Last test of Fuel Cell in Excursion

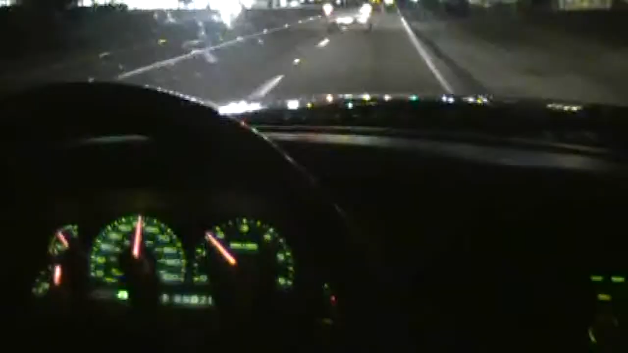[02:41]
Okay, I'm almost to the interstate. When I get on the interstate, I'm only going to do
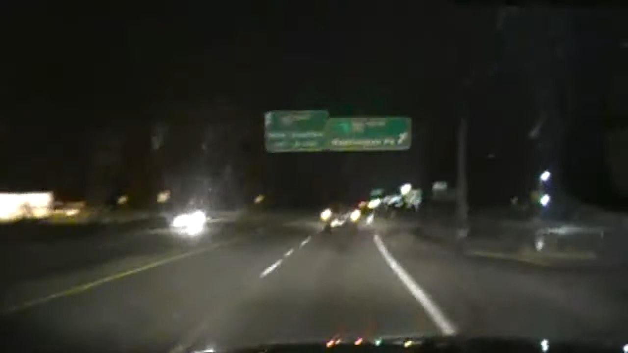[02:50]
around 58 to 60 miles an hour for the whole trip. Just to see what the average will be at that speed. Speed limit is 55. I'll do just above that. Still on interstate 70.